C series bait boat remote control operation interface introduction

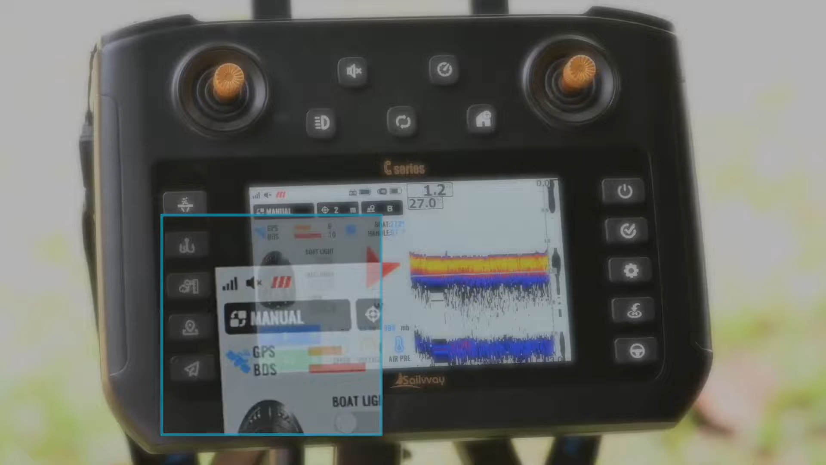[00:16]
The third is the boat speed icon. We can switch the boat speed with the speed button.
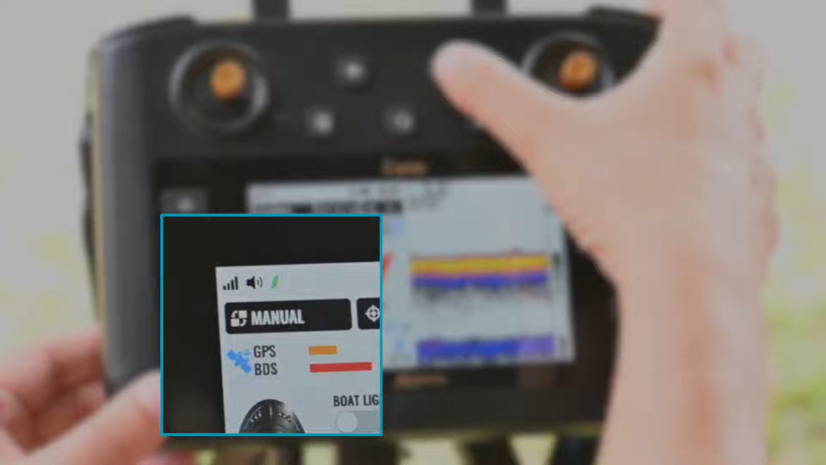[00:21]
The number shown here represents the error code of the boat and the remote control.
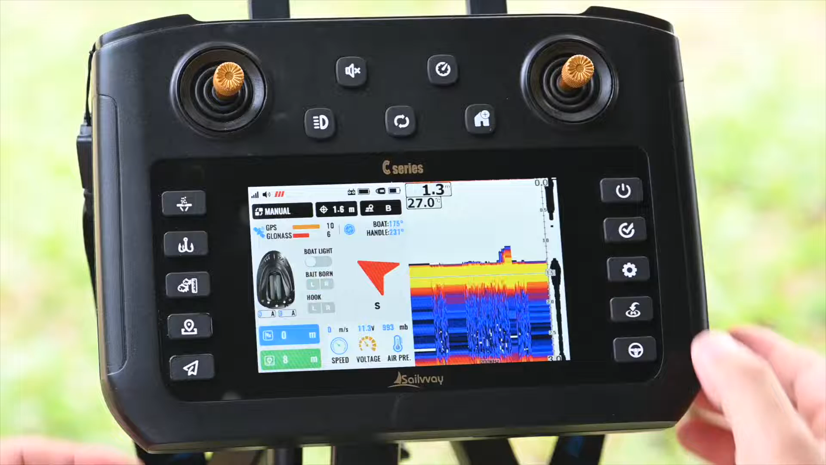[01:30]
Press twice to release the right side hopper. We can change the settings. Set hopper release mode to both side hoppers opening. The both hoppers would release at the same time when we press the hopper release button.
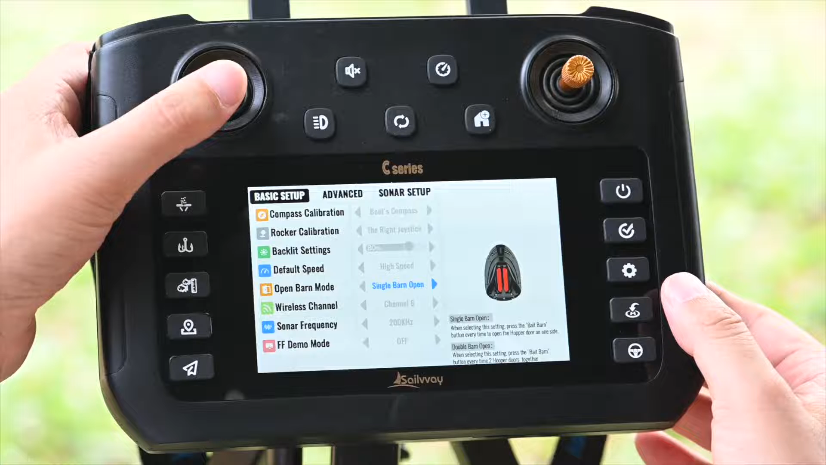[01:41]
Here is hook button.
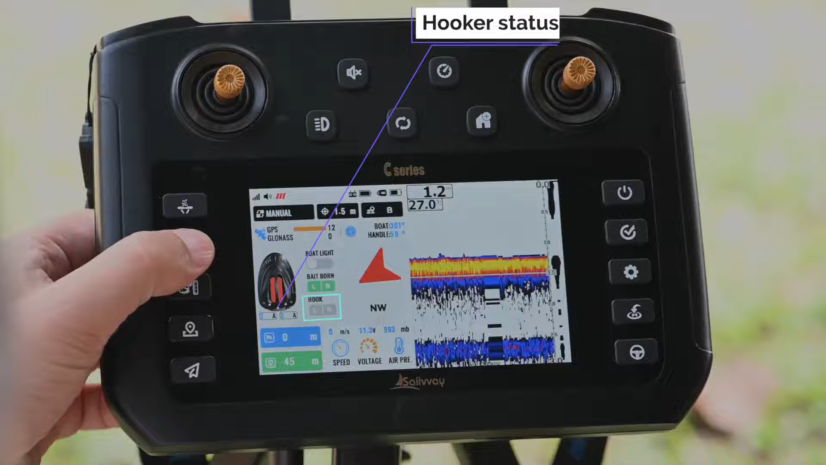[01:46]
Single press to release left hook. Twice press to release the right hook. This value indicates the running current of left motor. And this one indicates the running current of right motor. The arrow represents the direction of the bait boat relative to the remote control. The following below represents the absolute direction of the boat. There are 8 directions. The distance from the target spot during navigation.
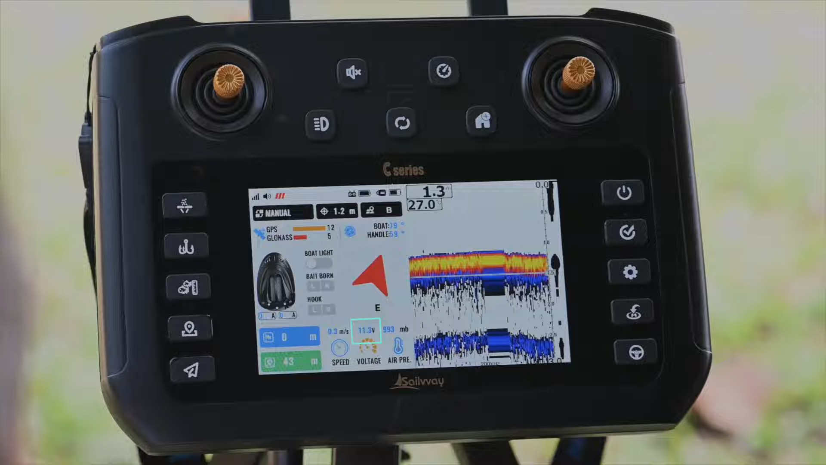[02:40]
The boat speed value. The battery voltage of the boat. The current atmospheric pressure. The water depth of the current location is shown here.
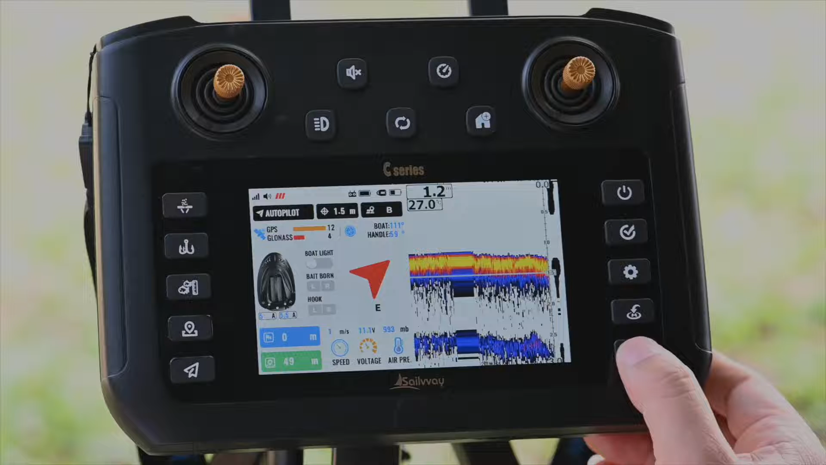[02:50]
The water temperature of the current location is shown here. Here is the situation of river pit. The different colors representing the strength of reflected waves.
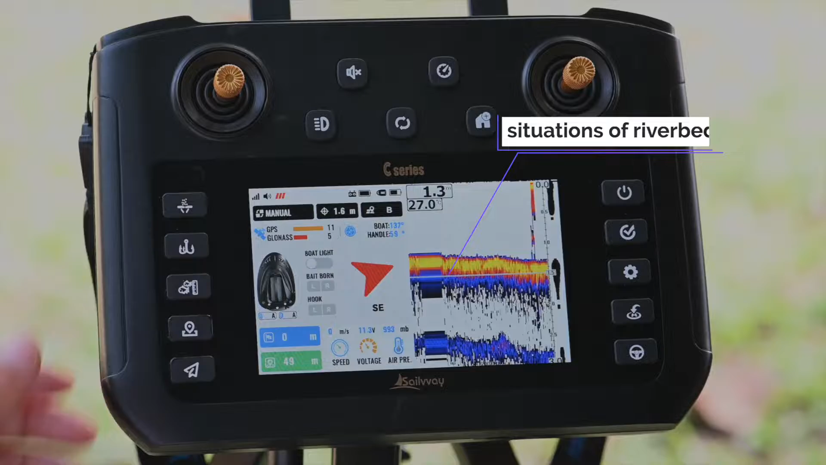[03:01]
The top one displays the current selected fishing field.
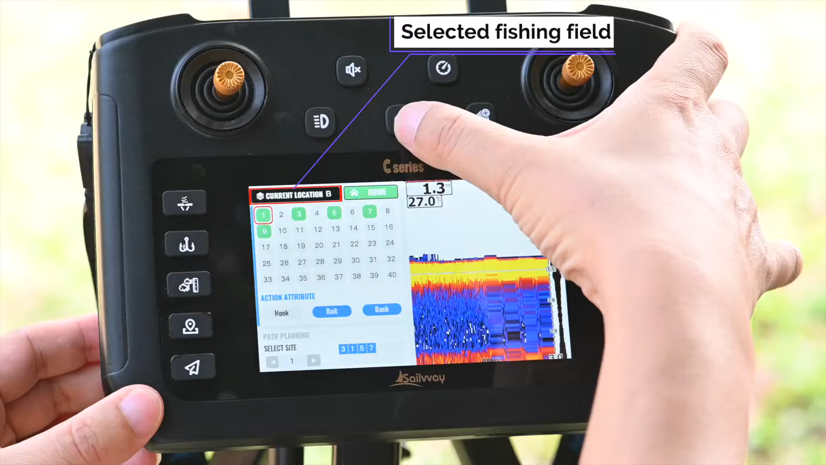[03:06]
There are 6 fishing fields we can set.
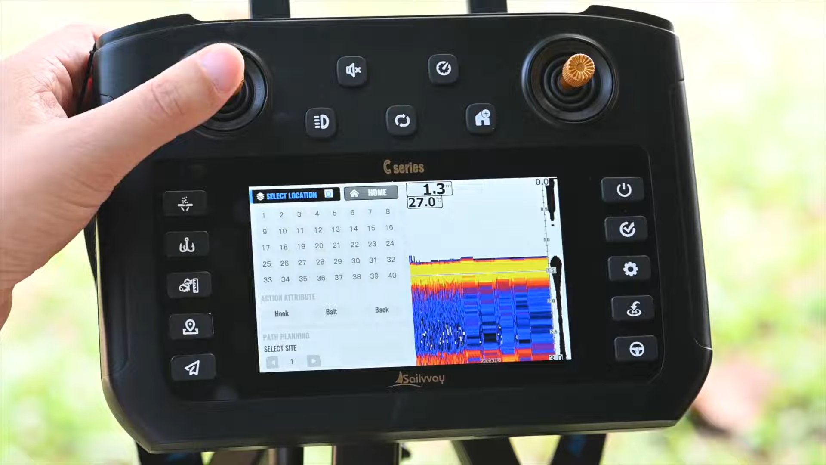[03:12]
And each of them can store 1 home spot and 40 location spots. Here is the home spot.
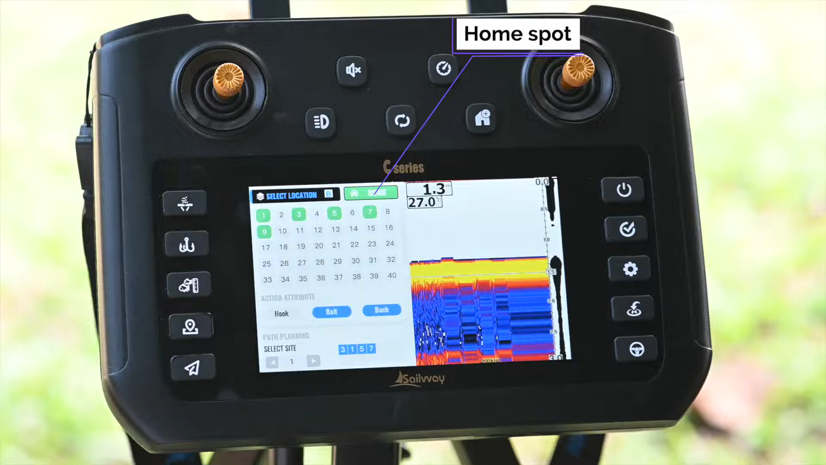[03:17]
All fishing fields must store the home spot before the other location spots can be stored. Here I have displayed the automatic attribute values of spot.
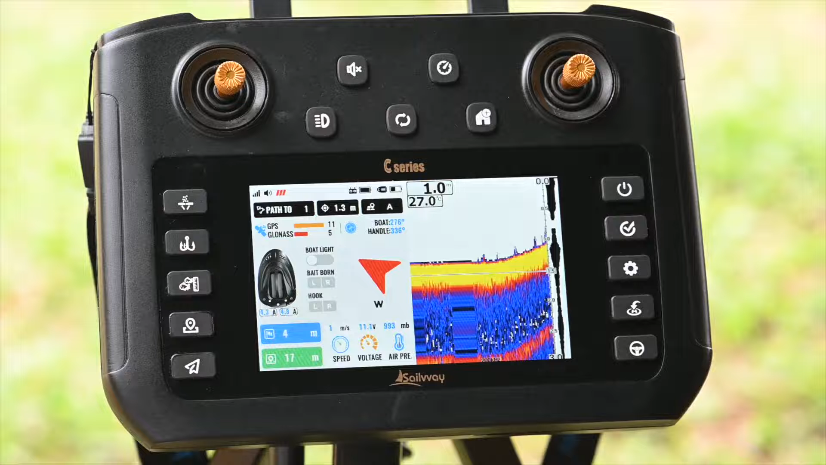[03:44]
This is the path planning setting area. We can add any spot which has already stored into the path. And bait boat will follow the set path, navigate to each spot, and perform the automatic attributes of each spot.